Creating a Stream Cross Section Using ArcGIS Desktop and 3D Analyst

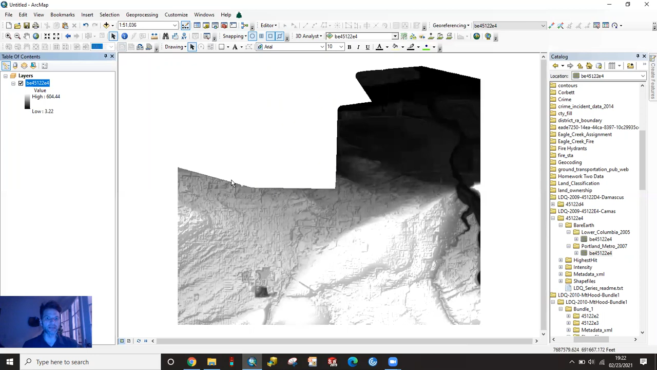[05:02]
And I've just drug this raster file over into into my table of contents so that it's it's viewable. I've done a little bit of changing to it already. And how I did that is to make it look more like a hill shade. And so what I did here is just right clicked on the layer. I went down to the properties of it and underneath our symbology tab.
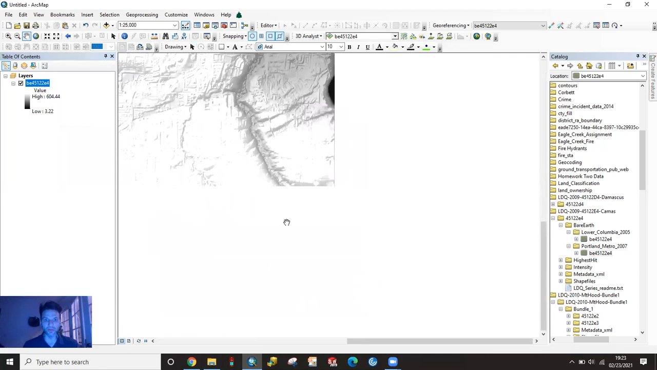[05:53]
So north and north and too far to the to the west. So the campus here is in this spot. So we'll just zoom into that.
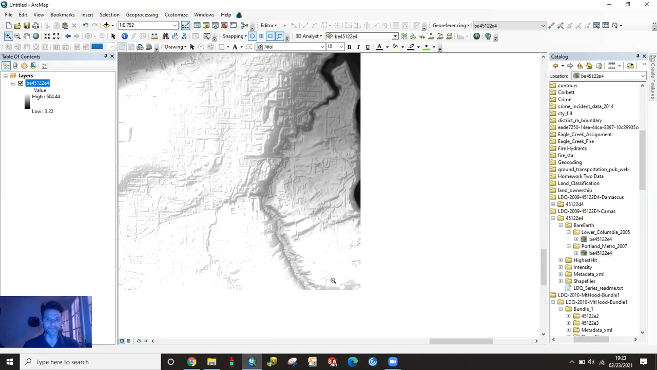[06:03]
And most likely I don't know where you're at in terms of doing a stream cross section, but you can see even at this layer or at this level, it is going to be pretty decent data. Now, if you want to go even more further on because, you know, using that hill shade checkbox is not terribly great as well, mainly because the variation in elevations here. These are in feet. So these are the variations in elevation.
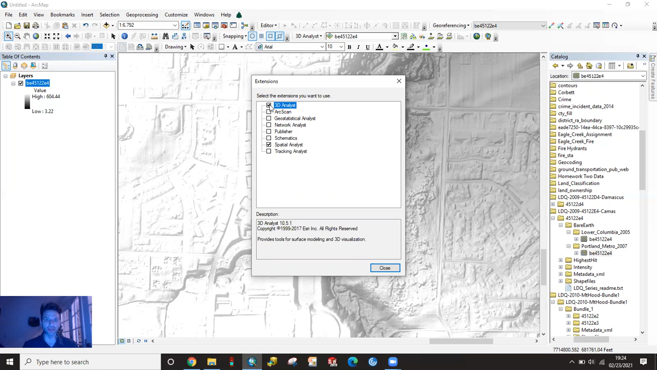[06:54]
And that's what I would highly recommend that you do. So you're going to want to go up to customize and then extensions and then you need to enable 3D analyst. So make sure that that box is checked. From that, you're going to go into our toolbox and we're going to use you can see that I've been here before. We're going to use a 3D analyst tool raster surface and hill shade. So that's going to basically create a raster that will be in hill shade that is of your LIDAR base bare bare earth layer.
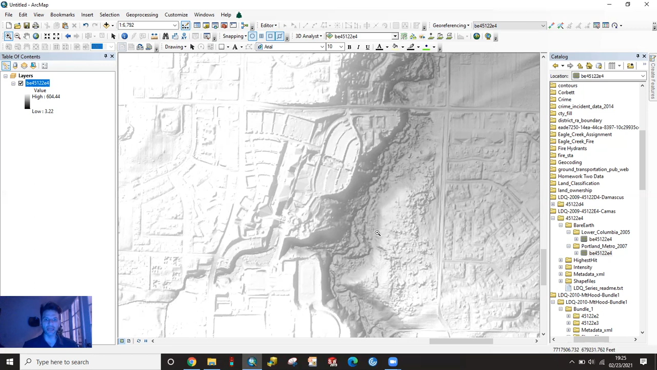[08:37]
The other thing we're going to do, but but really what this whole video was about, not only just getting the data into our map and actually finding where it actually located
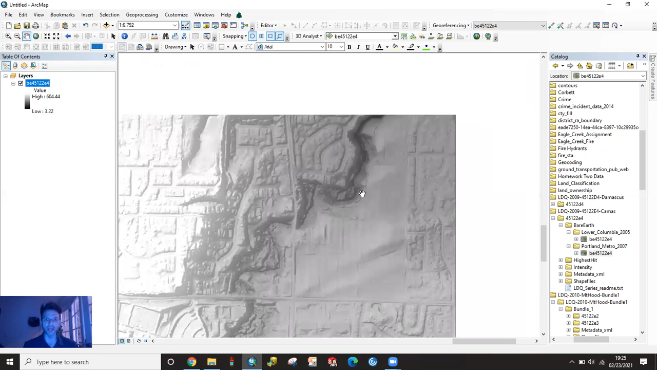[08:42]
it's it's to take some measurements of like the channel. So you can if you know where your your cross section was like you had a GPS coordinate, you could bring that GPS coordinate in. I'm just going to I'm just going to guess and draw a line on there, but you could snap to that point and draw your line from it based upon, you know, an azimuth or whatever you whatever you actually did. If you were going to do it out in the field. The toolbar that you need, though, is this 3D analyst toolbar.
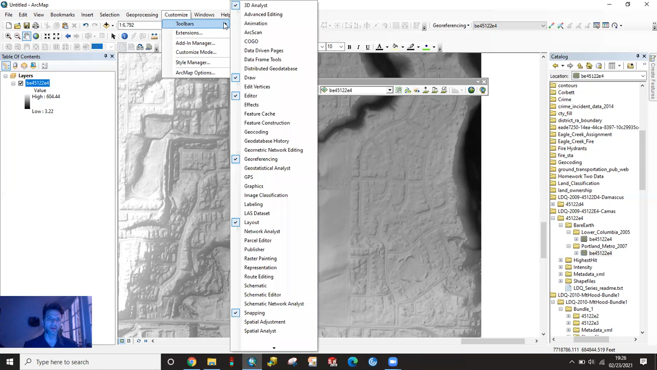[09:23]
So this 3D analyst toolbar that I have. So once we've enabled 3D analyst, we're going to go up to customize toolbars and we want to grab 3D analyst. And that's going to bring this toolbar up. So I'm just going to I'm going to dock it up there.
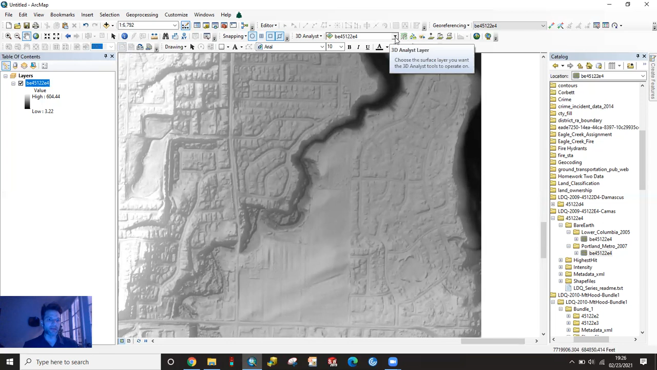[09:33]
No, it'll automatically populate whatever raster that you have up. So I only have one. So it's going to pick on that raster. But if you have multiple ones in here, you make sure that you're selecting the correct one.
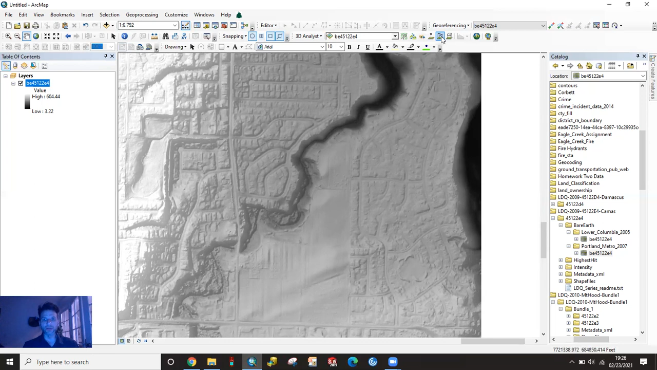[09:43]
The tool we're going to use is this interpolate line. So I'm going to zoom in just a tad here to,
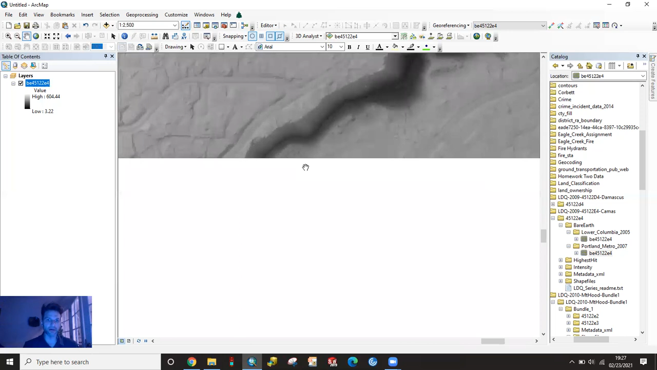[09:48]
you know, where where the channel actually is, and it depends what you want. If you're going from this full bank up here at the top. I mean, probably not, but I mean, we we can just for the heck of it. So we'll go from this this top full bank. You know, we have kind of the the the this curve to where it's depositing over here. So we would expect that to look a little bit more like what it is in terms of a little bit more of fill.
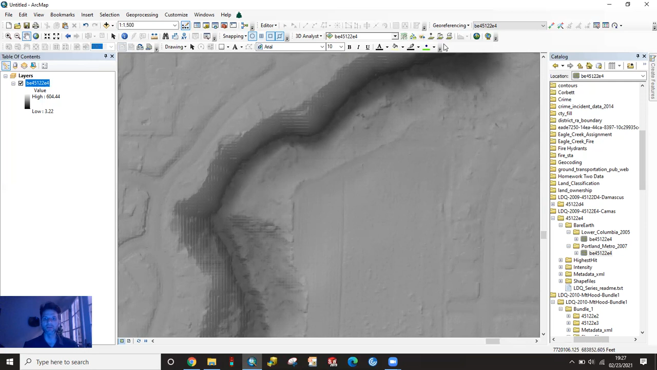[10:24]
And so it's definitely a lot less of a slope on this side. But we'll drag our line something across like that. So I'm going to use this interpolate line. I'm just going to start up here and left click drag over to the top and then double left click to end your line. So it's going to give me a transect line, so to speak. And basically what I'm going to do is is I'm going to slice through this and I want to see what that actual profile looks like. So up here at the end of our toolbar profile graph is now enabled. Once we drew that line, I'm going to click on profile graph and it's going to generate what that cross sectional profile looks like for that line segment.
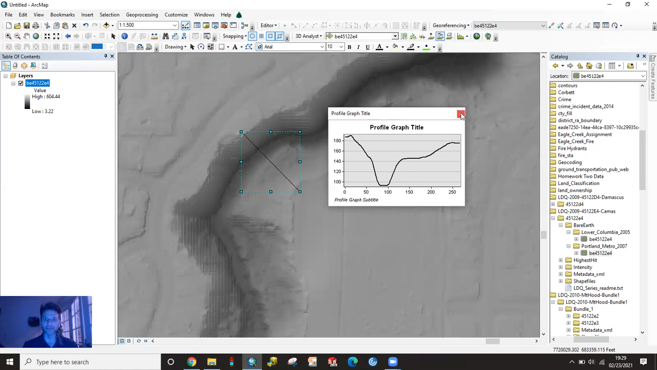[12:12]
You're going to have to use this, the, the snipping tool or a screen capture or something like that to get this graph out of GIS. I've, I've never found a real easy way to do it. And, and yeah, that basically is the, the premise of it. If you make a mistake, you can, you know, always close that once it's selected here. If I use my select element tool and just click off of it, my line just stays there and remains, you know, in just so that you can see. And you can always go back and grab that profile. If you wanted to, you just got to select on it. Right. So then I can go grab, create a new profile, but if you want to get rid of it off of your map, because you probably don't want to keep it there or maybe do, but if you don't, you just select it, it delete on your keyboard and it'll, it'll go away.
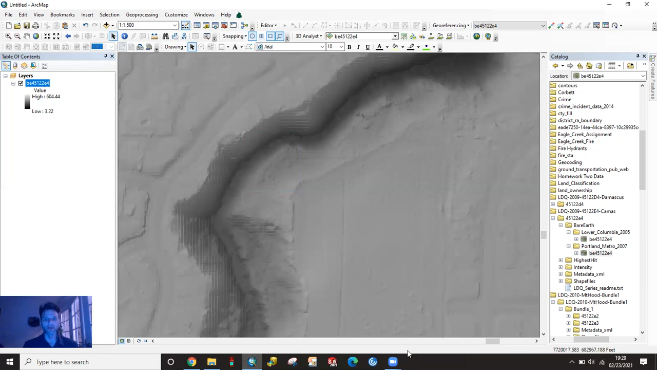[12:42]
So hopefully that will help you, you know, generate a cross section transect line and a cross sectional profile of a stream using some LIDAR data. It definitely won't be quick. It's going to take you some time to download that, that bare earth raster. And then especially if you want to use it as your base map, which is nice. It does make a really nice base map for your, for your final project.